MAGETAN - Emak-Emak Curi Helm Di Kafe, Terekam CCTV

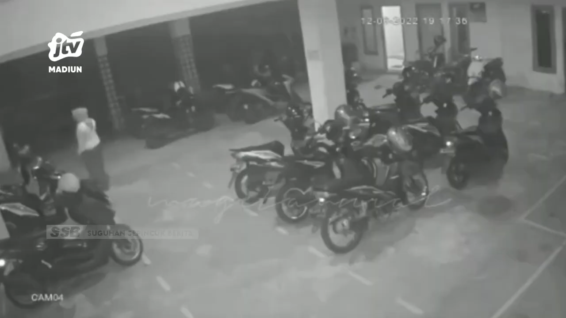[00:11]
Dalam rekaman CCTV terlihat seorang perempuan masuk ke tempat parkir kafe di Mosfati Magetan.
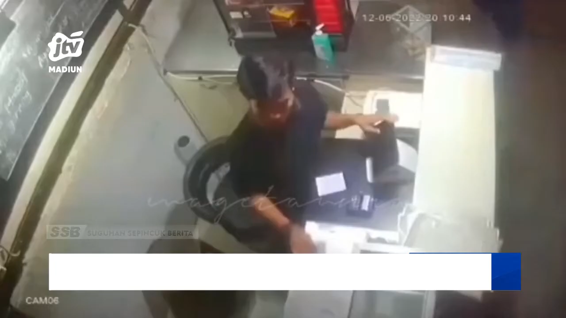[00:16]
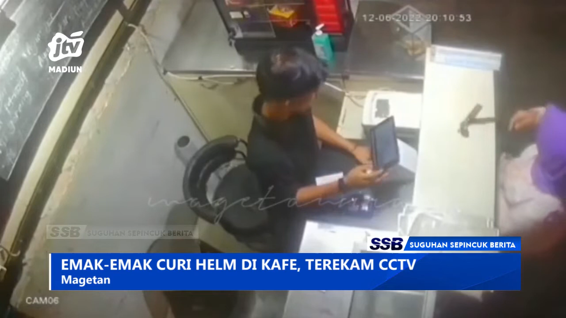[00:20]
Sempat membuka jog motor namun ditutup kembali dan pergi ke kafe untuk membeli minuman.
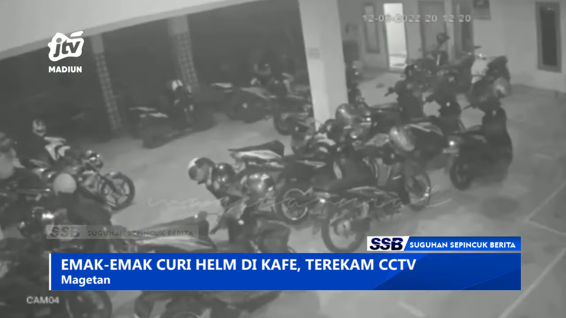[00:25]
Ironisnya setelah membayar di kasir dan kembali ke tempat parkir, ia mengambil helm milik pelanggan lainnya lalu kabur.